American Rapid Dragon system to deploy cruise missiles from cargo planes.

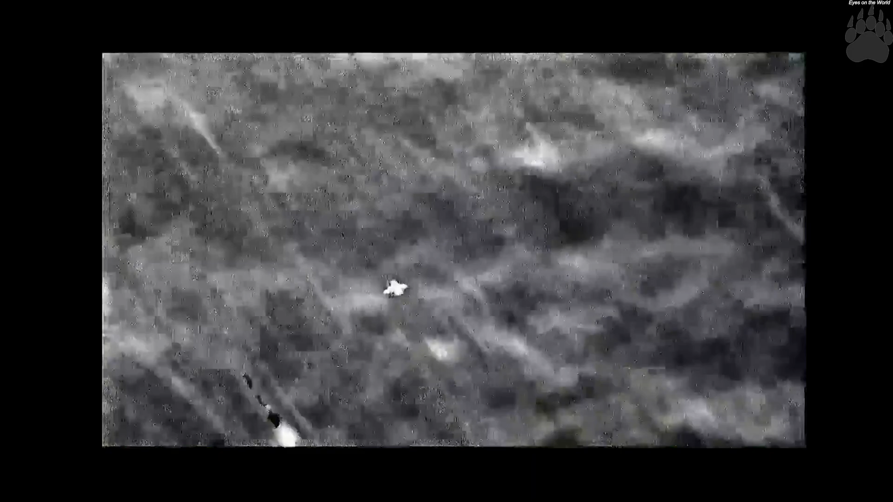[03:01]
The weapon performs a pull-up maneuver and transitions from vertical to horizontal flight mode. It uses predetermined coordinates to set its course.